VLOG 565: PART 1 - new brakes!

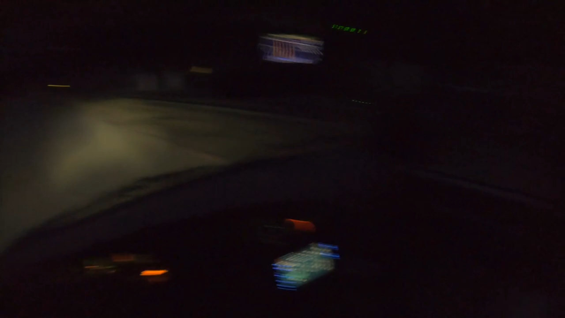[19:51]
all right here's the part that's always fun to try and do without getting pulled over we need to do at least 20 stops from 30 miles an hour to 0 with a minimum of 30 seconds between each one to let everything cool down so we're on a random road here there's usually not too many people driving on this road so
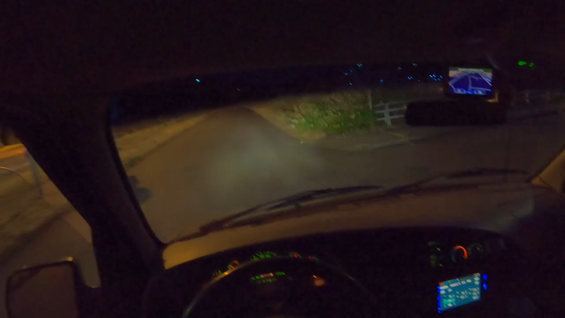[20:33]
i did clean all the machining oil off of the uh brake discs though got them scrubbed down good i'm expecting at some point though to uh start smelling brakes and stuff but they certainly don't feel like they're doing much at the moment
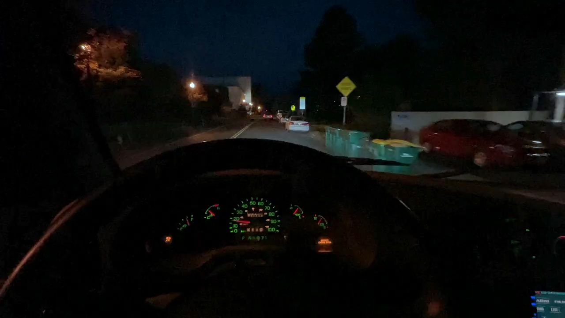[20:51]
uh battery on the gopro died so i'm just gonna drive through some of these neighborhoods there's a bunch of stop signs here and get up to like 25 or 30 miles an hour and should work fine which by the way
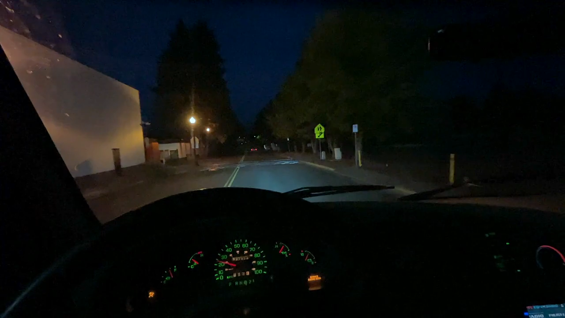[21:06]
when we were doing this we discovered the kingpins need to be replaced on the top of the um the